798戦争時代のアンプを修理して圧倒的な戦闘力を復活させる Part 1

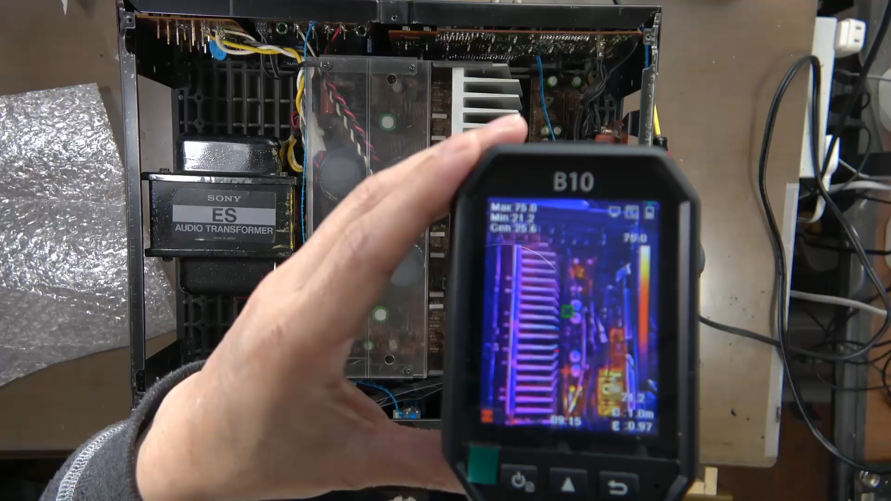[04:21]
サーモカメラで温度の高い部品を確認して、ハンダ割れをチェックしていきます。